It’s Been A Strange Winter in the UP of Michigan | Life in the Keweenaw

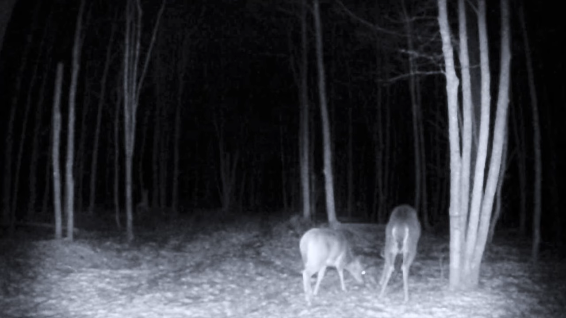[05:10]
This year, the deer stayed much longer before going to the swamps for the winter.